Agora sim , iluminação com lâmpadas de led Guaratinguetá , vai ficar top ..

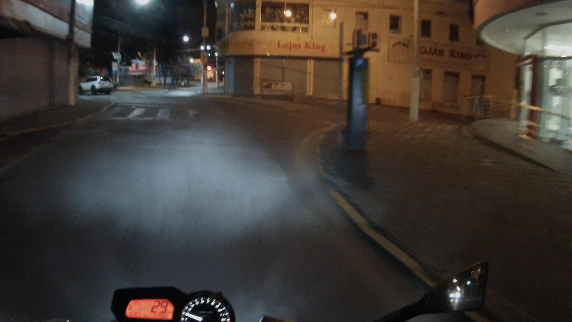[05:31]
Lâmpada de LED. Vamos pegar a avenida lá no campo do Galvão. Porque estão trocando as lâmpadas. Creio eu, vão trocar da cidade inteira, né? Tomara que troque dos bairros também.
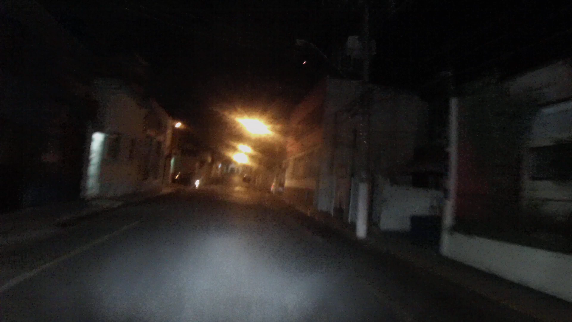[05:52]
Vai tirar essas amarelas aí, ó. Estão colocando lâmpada de LED.
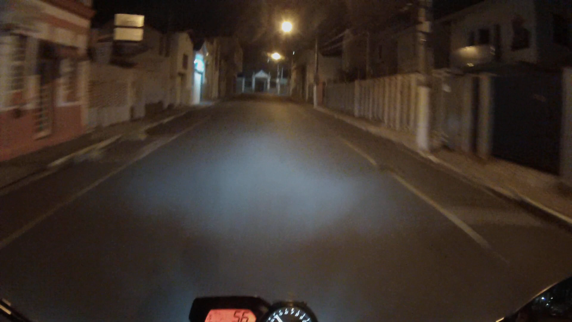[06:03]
Então vamos ver, ó. Olha como é mais claro, ó. Olha que lindo.
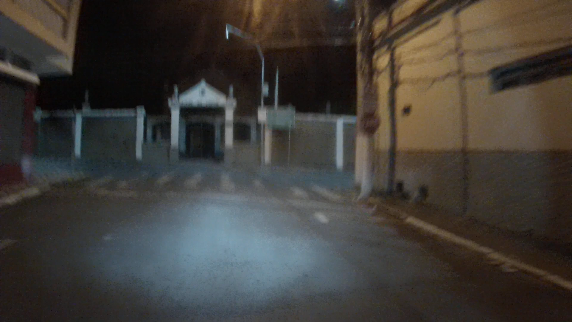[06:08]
Essa amarela que não tem nada a ver. Ó, clarinho, ó.
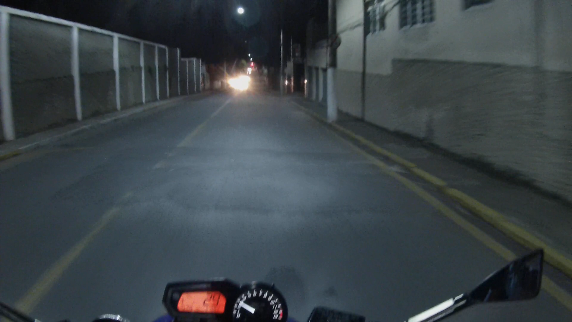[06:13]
É mais ou menos o que era antigamente. Ó, uma parece que tá ruim. Ui, meu pai do céu, nem bem trocou, já tá assim. Vai, tio, vamos. Aê!
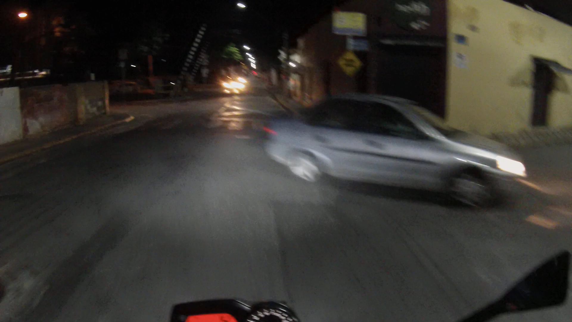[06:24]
Vamos, vamos! Aqui esse cruzamento é perigoso. Nossa, olha que coisa linda! A claridade que deu na rua, a vida que deu. Muito mais top, mano.
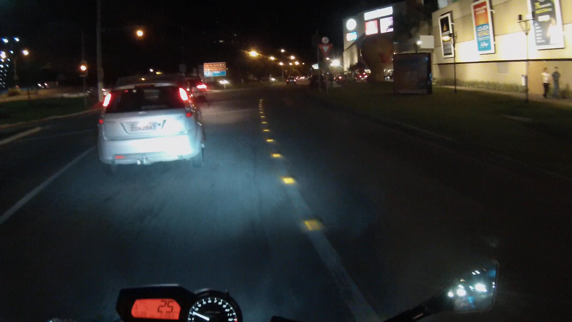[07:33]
Shopping já tá prestes a fechar.
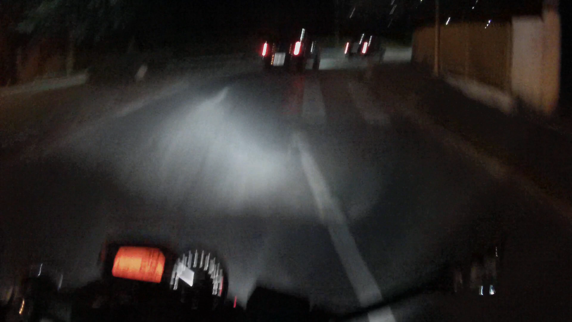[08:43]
Aqui também é LED, ó. A diferença da luz. Nossa, a claridade é outra, mano. Porque já não viram isso aí antes, pô. Nossa, só... acho que o carro da frente tá rebaixado. Tá pulando desse jeito, olha lá, ó. O carro não anda, mano. Rebaixado também.